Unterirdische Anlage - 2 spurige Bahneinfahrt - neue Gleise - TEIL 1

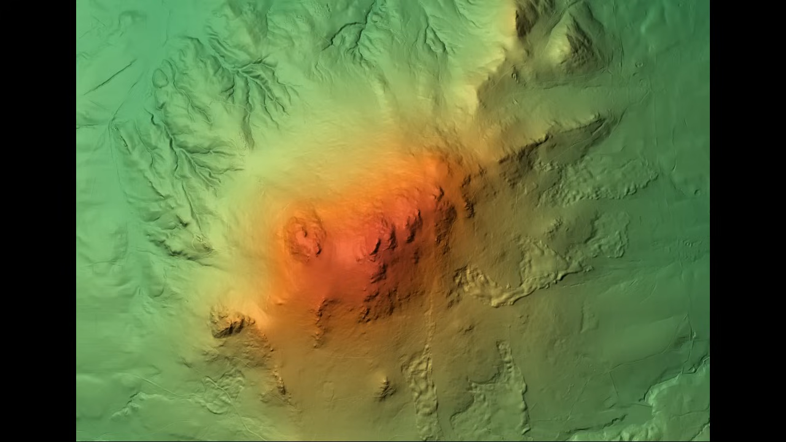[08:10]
Man sieht also den nackten Boden. Hier sehen wir mal den Berg, um den es geht.
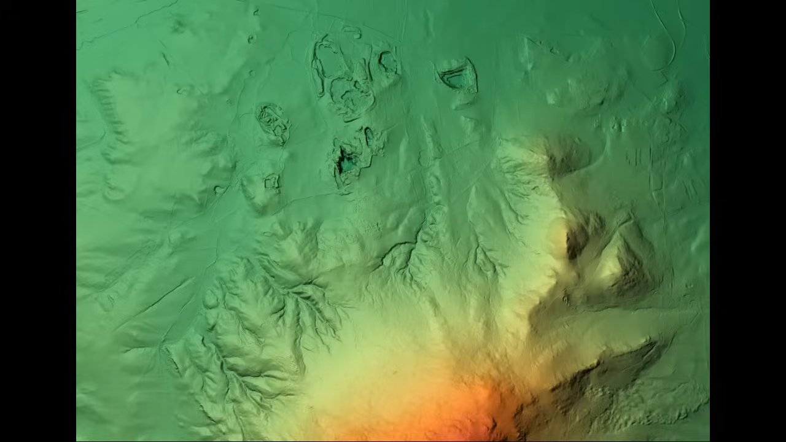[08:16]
Darunter soll die Anlage Seehund sein, plus eine Anlage zur Plutoniumherstellung.
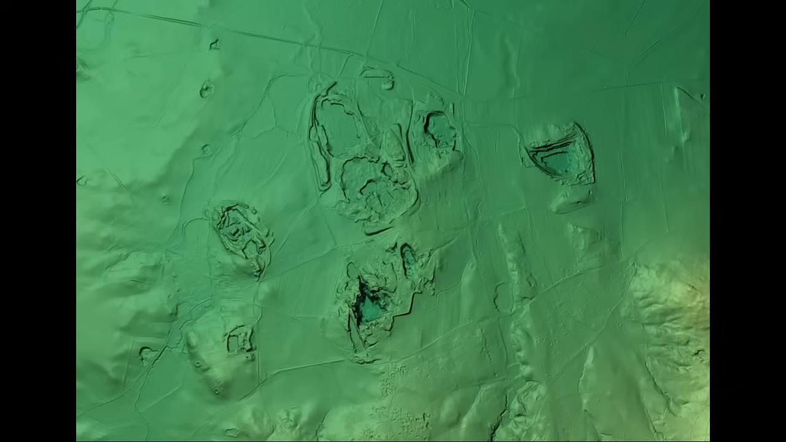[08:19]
Da kommen wir nachher noch dazu. Aber das interessante ist halt hier, wie gesagt, die Einfahrt und hier mitten im Bild der senkrechte, dunkle Fleck, der runterkommt.
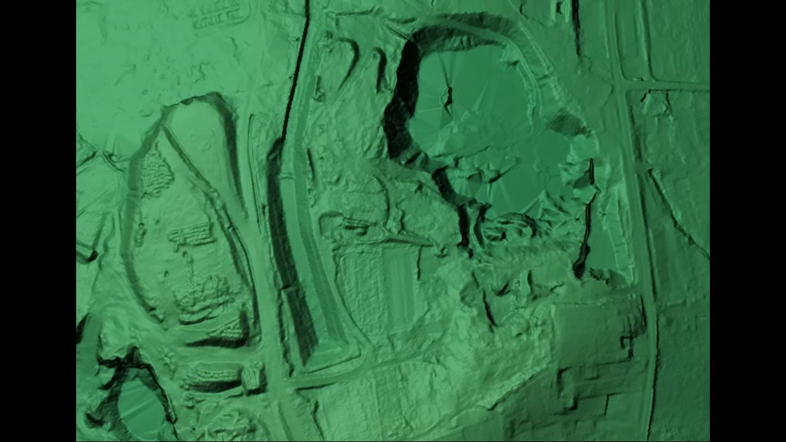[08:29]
Das ist dieses Bahngleis, von dem wir reden und wir haben auf der rechten Seite einen Steinbruch und natürlich hier auch auf der linken Seite die Mitte.
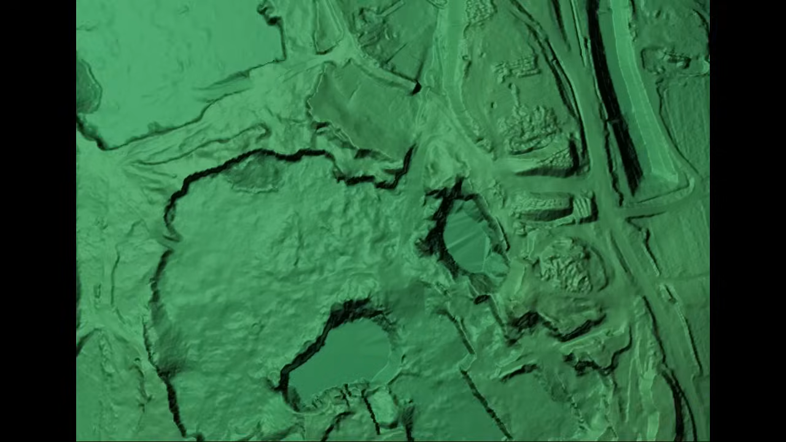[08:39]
Der Originalberg in der Mitte mit der Einfahrt wird definitiv nicht angetastet.
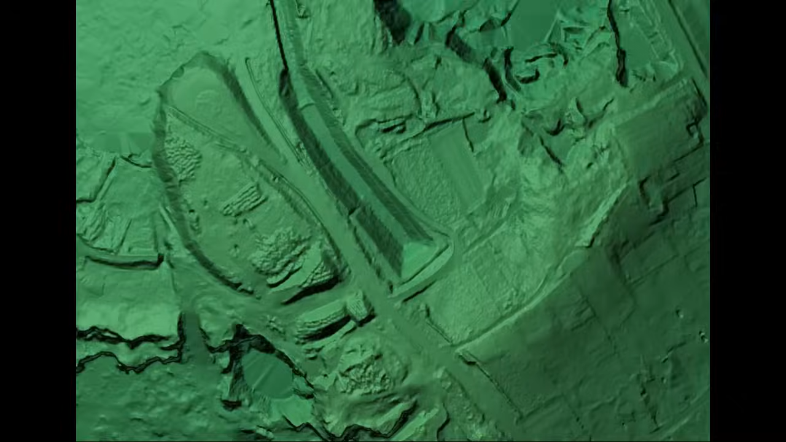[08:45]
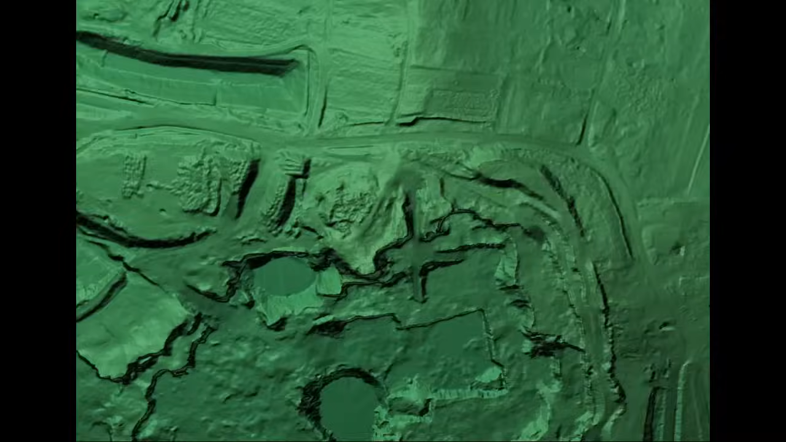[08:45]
Das muss eine Erklärung mit der Eisenbahneinfahrt haben.
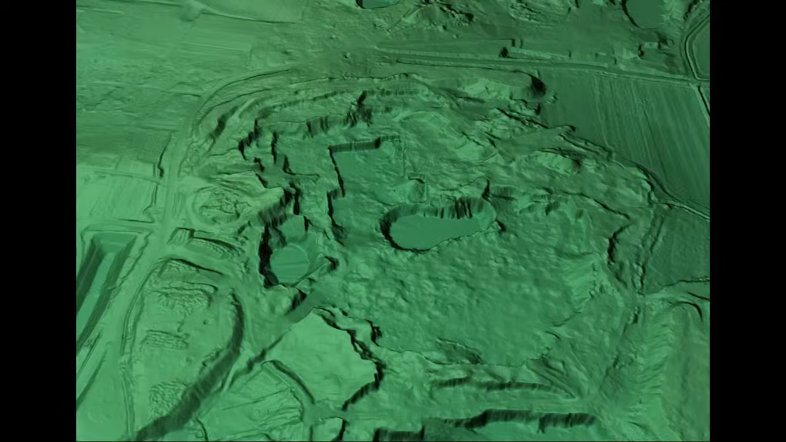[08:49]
Und ich schwenke jetzt mal, also wir blicken jetzt Richtung Süden, damit wir mal jetzt hier mal genau sehen können, wie diese Einfahrt ist. Ich versuche das mal genau ran zu zoomen, dass man sich es mal erklären kann. Ihr seht auch links unten diesen kleinen Damm, der da drin ist.
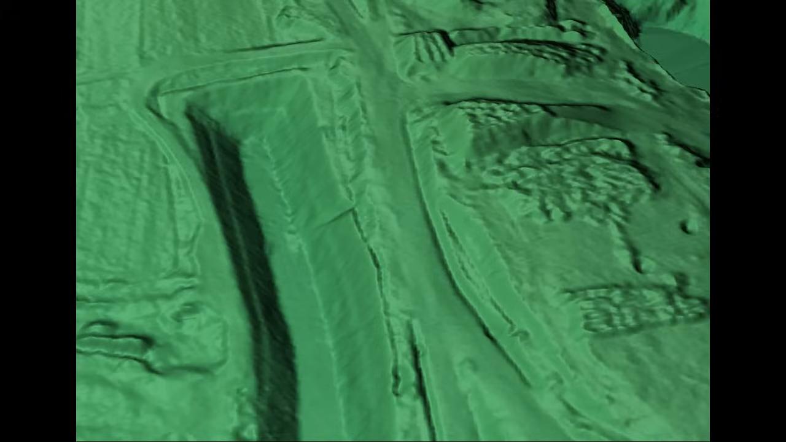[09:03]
Man hatte das Ganze tatsächlich komplett mit Wasser angestaut und das hat man jetzt alles geändert,
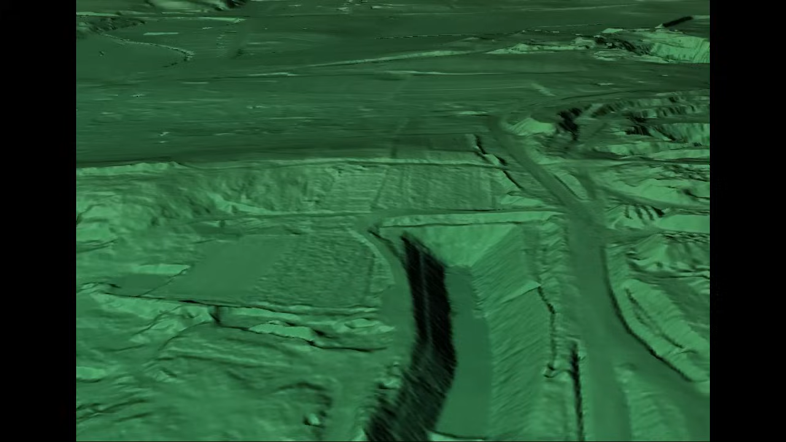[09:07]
indem man bis zur Einfahrt vorne ran das Gleis herangelegt hat. Ich versuche das Ganze zu zoomen.
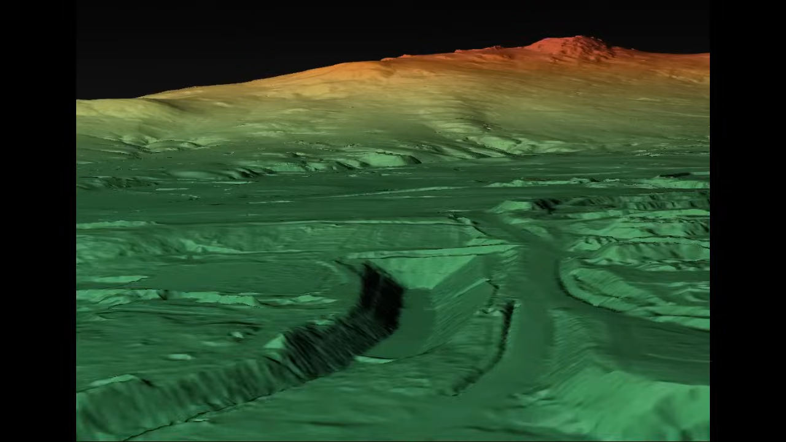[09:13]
Ihr seht auch schon im Hintergrund den Berg, um den es geht. Also diese Einfahrt ist so perfekt, dass man da tatsächlich genau unter den Berg heruntergefahren ist.
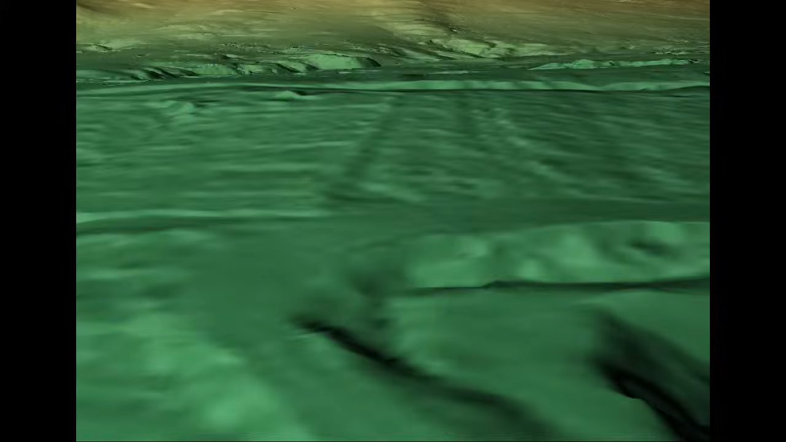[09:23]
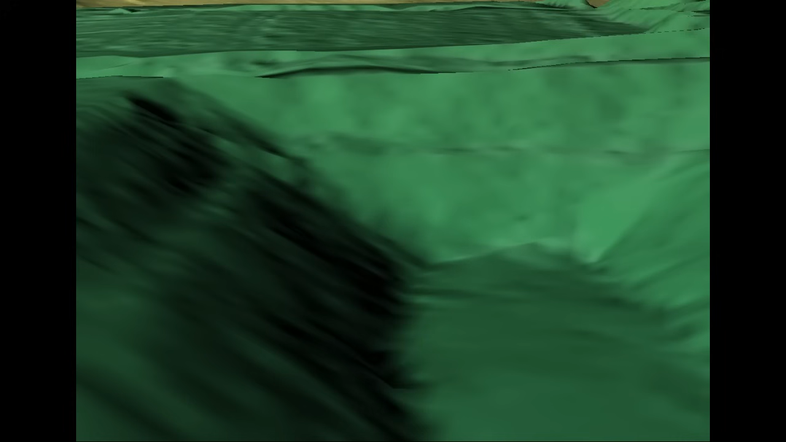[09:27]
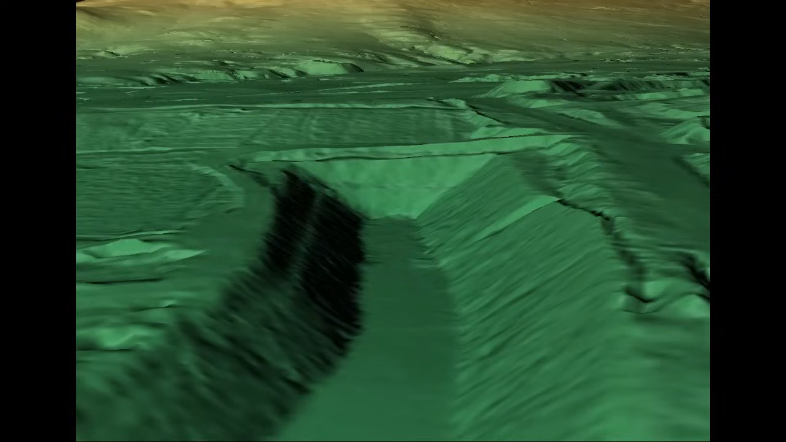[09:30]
So, hier sehen wir jetzt nochmal diese Wanne, in der diese beiden jetzigen nochmal zu sehenden Gleise sind. Also man kann auch definitiv davon ausgehen, dass es eine zweispurige Einfahrt war.
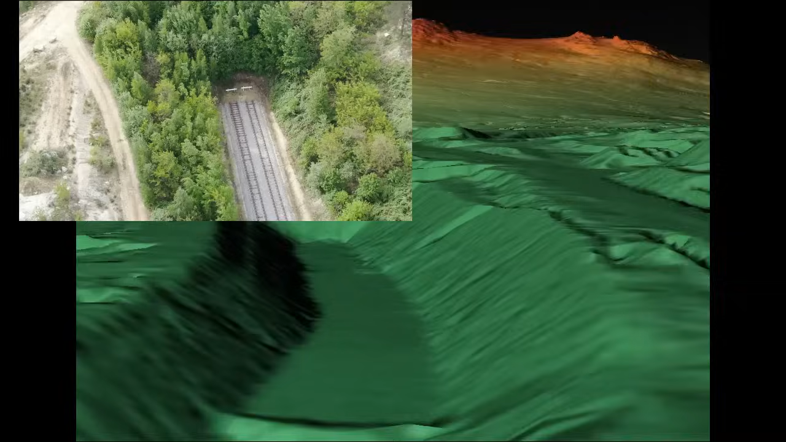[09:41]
Und das ist eben das jetzt Perfekte daran, dass wir das jetzt mal auch richtig zeigen können.
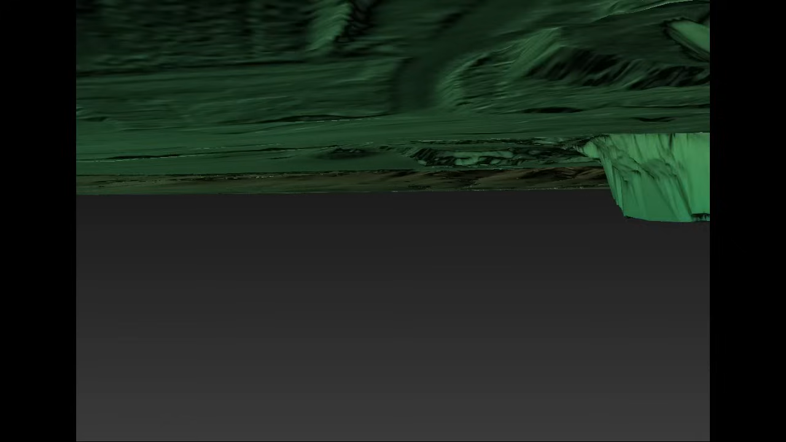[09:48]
Ich schwenke jetzt gleich nochmal auf den Berg, nochmal auf die Totalansicht, damit ihr das nochmal seht.
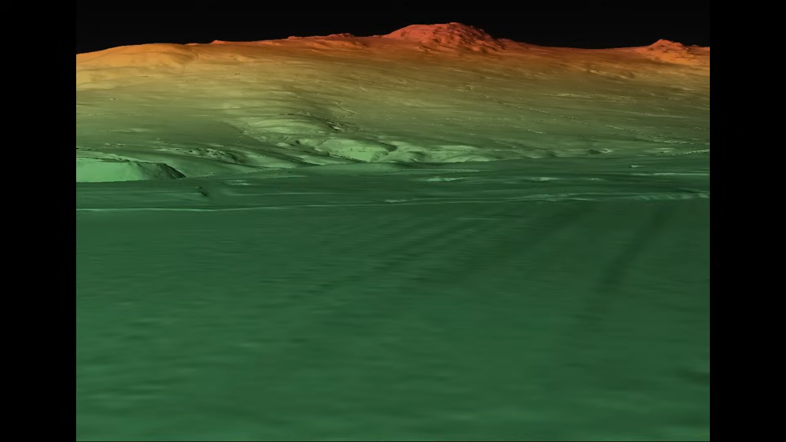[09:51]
Das ist also das, wohin diese Tunneleinfahrt geht.